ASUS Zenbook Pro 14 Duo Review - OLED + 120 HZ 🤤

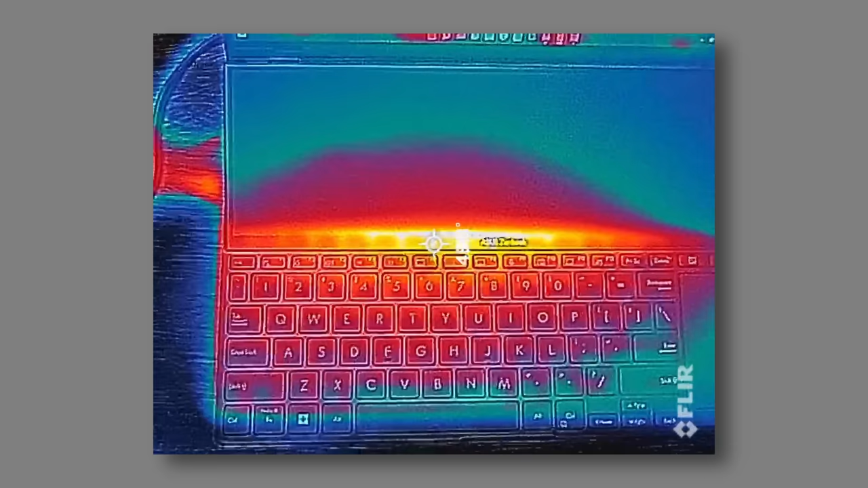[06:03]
The keyboard deck doesn't get hot since all the stuff is at the back but the bottom of the laptop
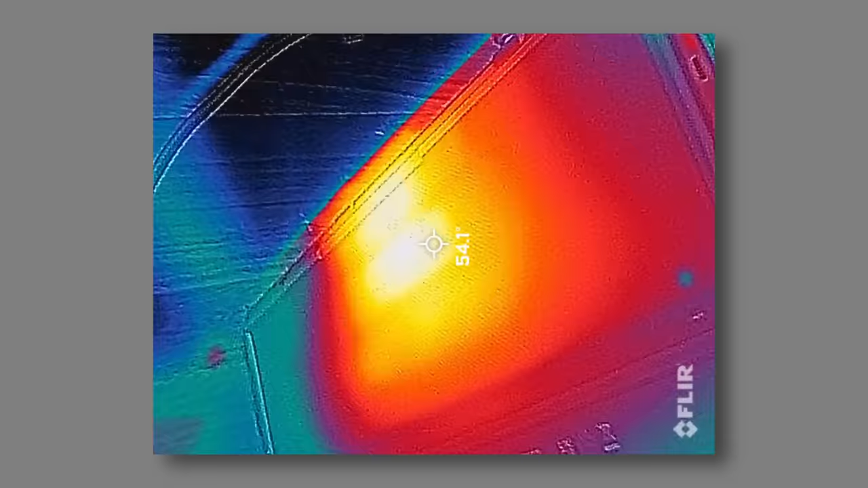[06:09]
does
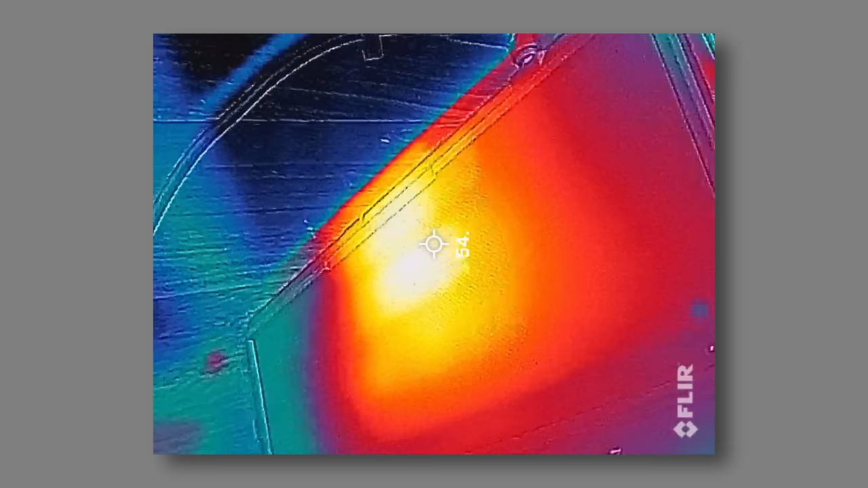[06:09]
get a bit too hot so if you're using this on your lap it might feel a little bit uncomfortable and I find that Asus is a little bit more aggressive with their tuning.